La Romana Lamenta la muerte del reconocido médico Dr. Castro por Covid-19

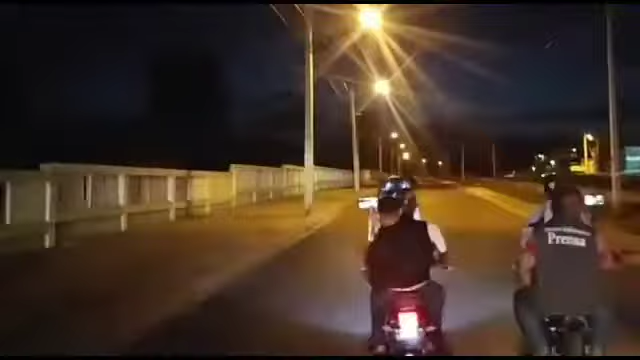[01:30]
En otra información del ámbito local, y es que los constantes operativos realizados en horas de la noche y del día por los agentes policiales